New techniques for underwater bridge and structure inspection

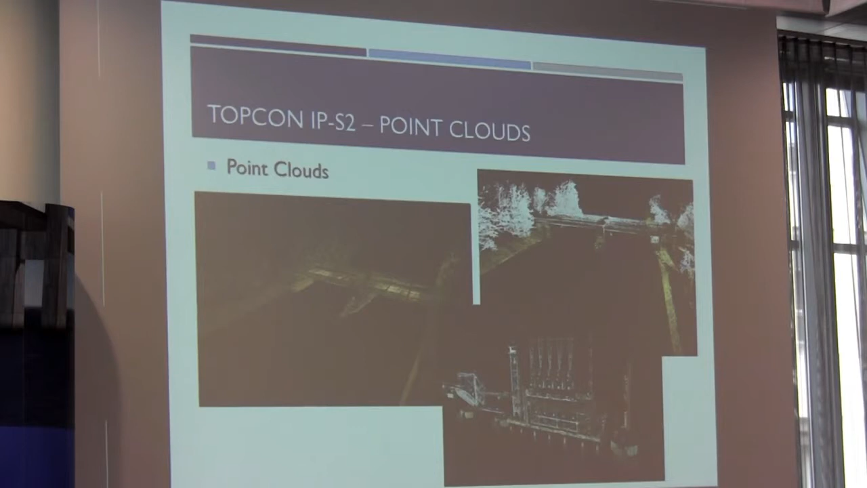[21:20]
These, I think these were all created with the older system with three scanners. So, now our upgraded system does have the five scanner system. So, the point cloud density is, is improved greater than this as well.
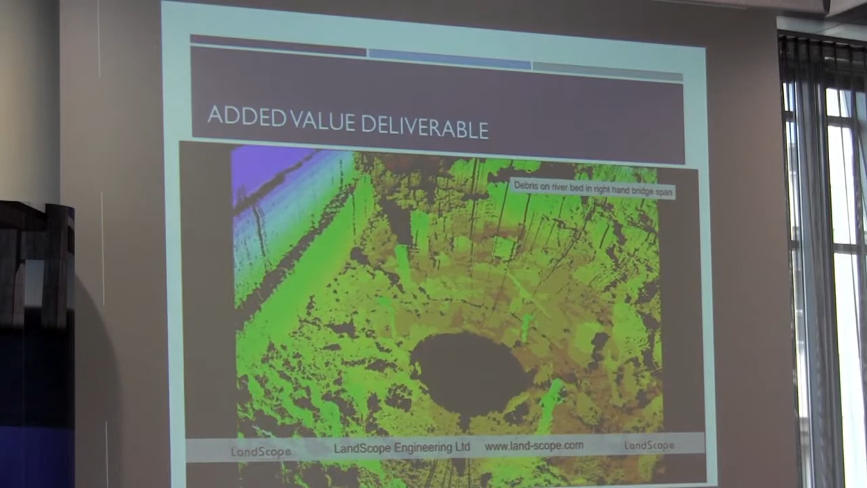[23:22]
This is the sort of video that we might provide to a client just to show them the sort of thing that we can get out of the data. And then we'll enable them with a
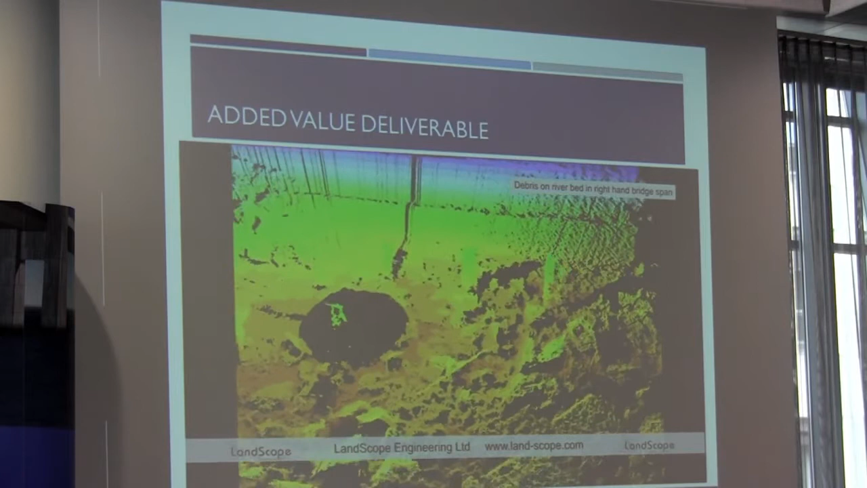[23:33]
point cloud viewing software so that they can go in and extract their own information.
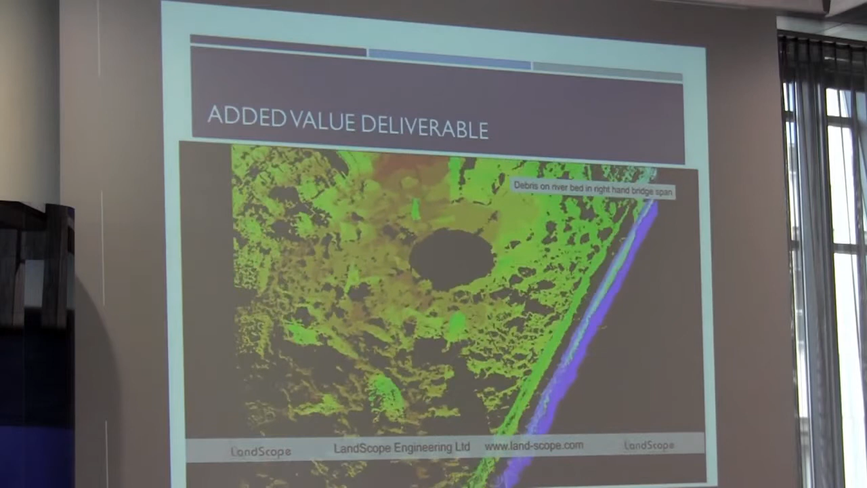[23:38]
I'll come on to, I'm going to revisit a couple of these videos again shortly.
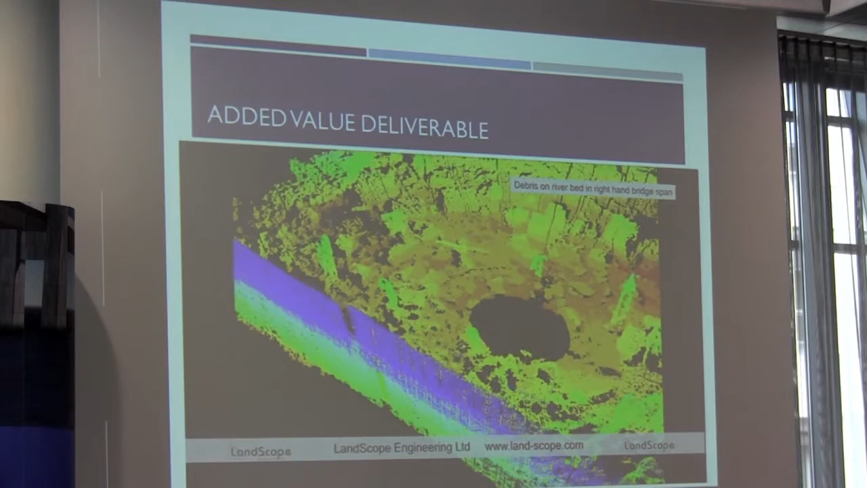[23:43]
But we can see very good resolution.
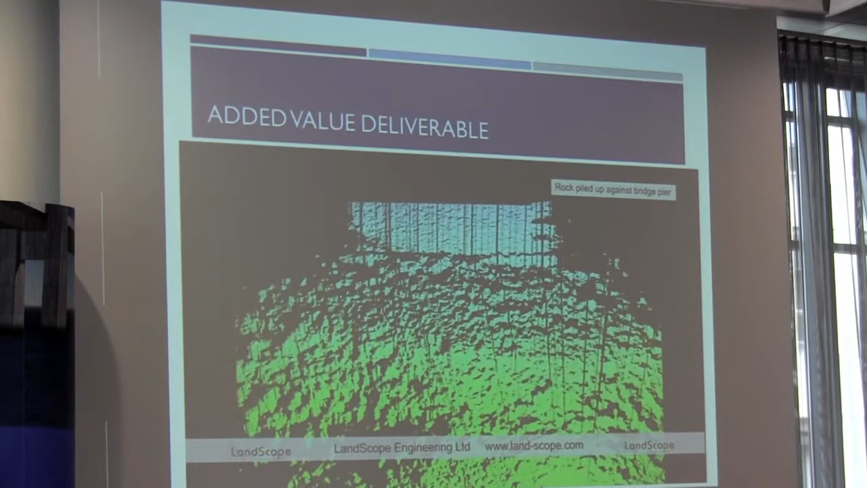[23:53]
And again, bridge pier with rock dump. And the client was very happy with this. This is the sort of information they hadn't seen before. This level of detail.
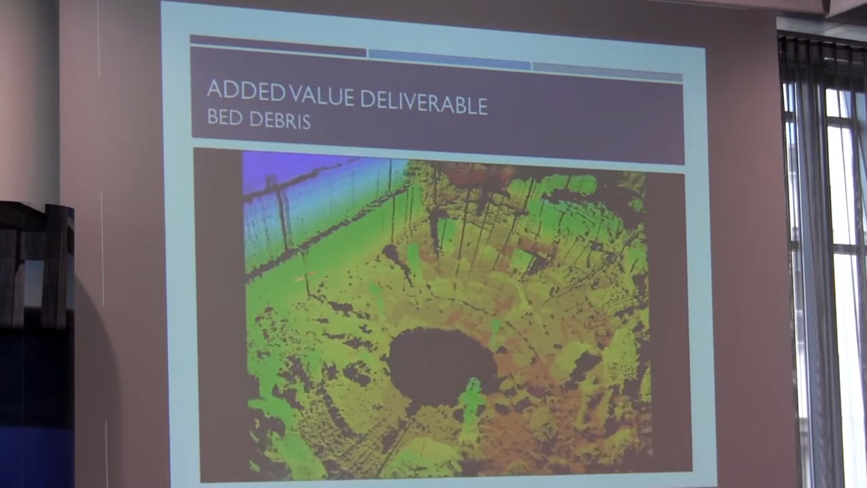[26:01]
This is the bridge pier. There's, note the lack of rock dump around here. This is one of the side, well side channels. It's not, not too much of an issue for them.
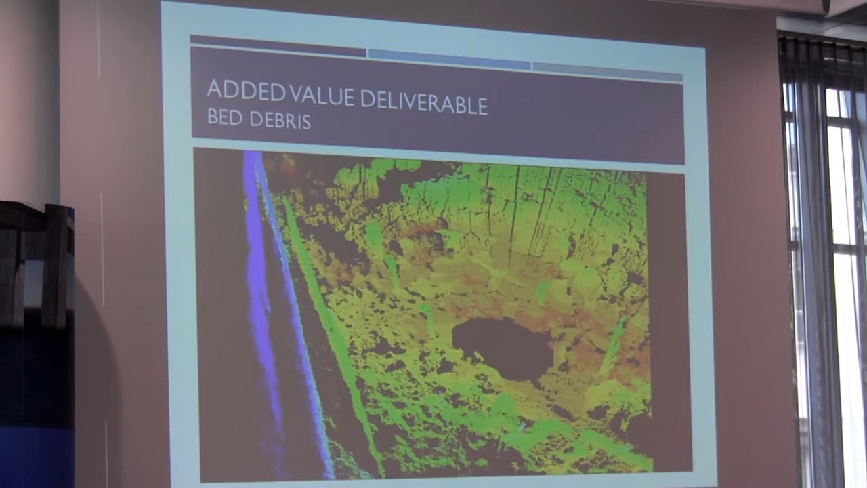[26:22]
But we can see these structures sticking out of the, the river bed. Possibly associated with some, some mooring dolphin or jetty structure that was there before. And see the level of detail that we can pick out.
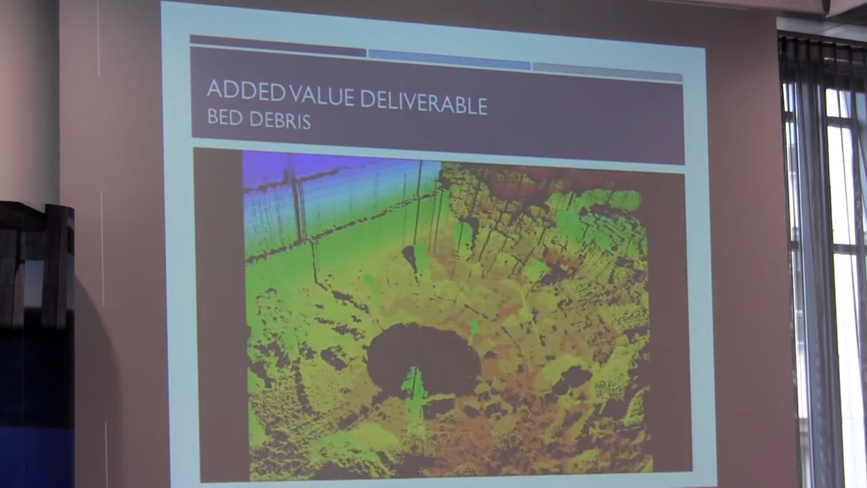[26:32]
Rocks, boulders.
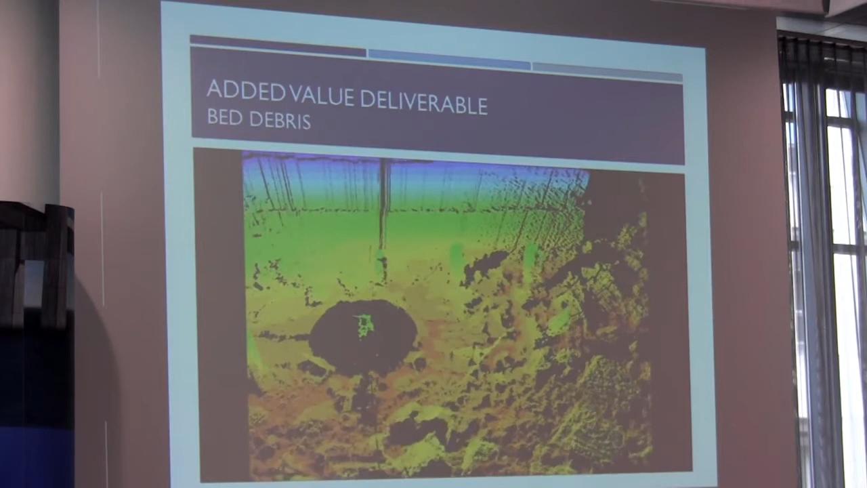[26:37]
So this is the rock, rock dump. Again, we can do rock dump analysis. We'll work out potentially if they have a, an idea of where the, the bed should be.
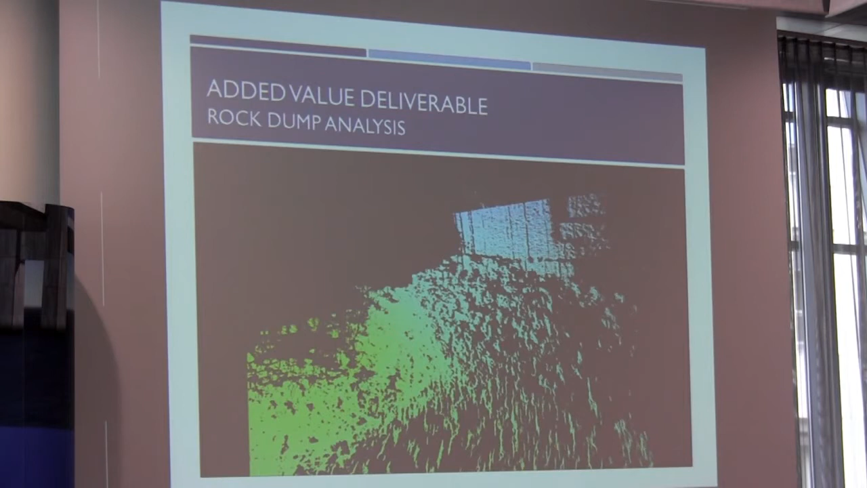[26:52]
We can potentially give them volumes of, uh, rock that, uh, been put down there. Uh, so pier inspection. We can see the, the rock here. We can then look in and look, look in careful detail along the pier itself.
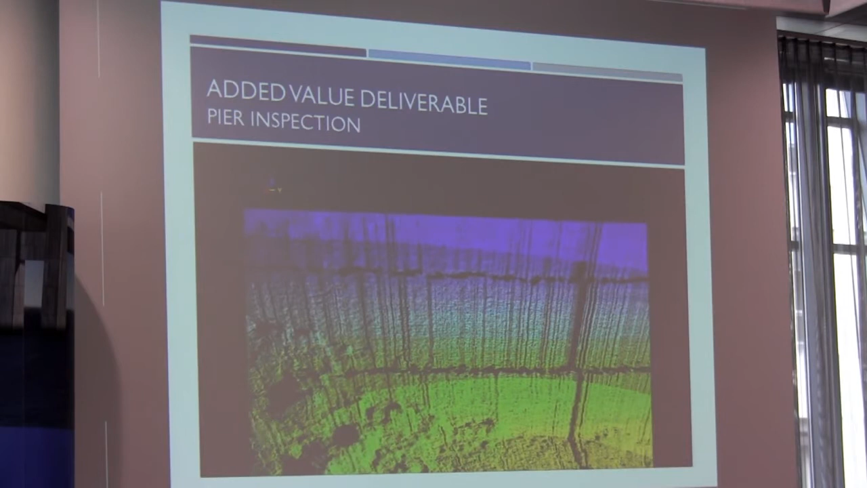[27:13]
Look for signs of damage. Look for signs of, uh, uh, wear and tear.
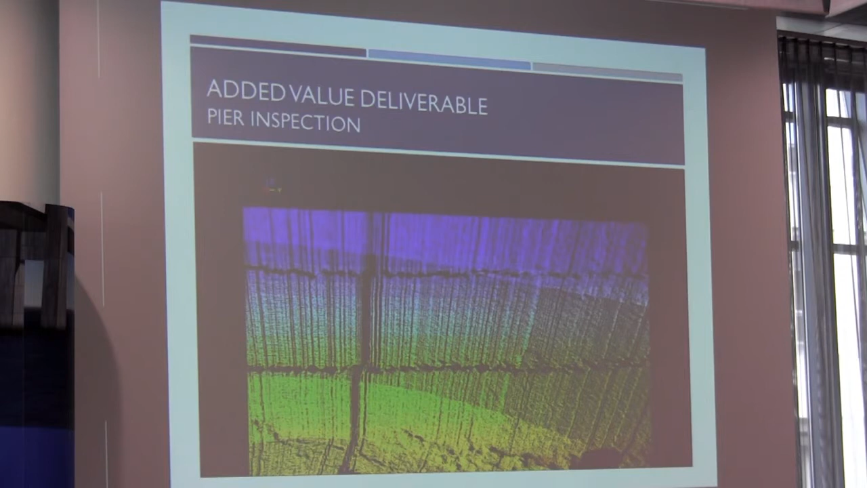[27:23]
So, other things we've been providing to the clients. We have this photograph, photographic record with the, with the mobile mapping system.